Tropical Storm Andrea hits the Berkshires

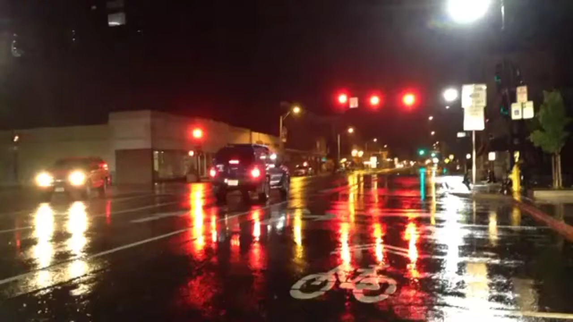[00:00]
Hi, this is Ben Garver for the Berkshire Eagle. Last night, Thursday, three days of straight rain started. A steady downpour which lasts until today, Friday, and will continue on to Saturday.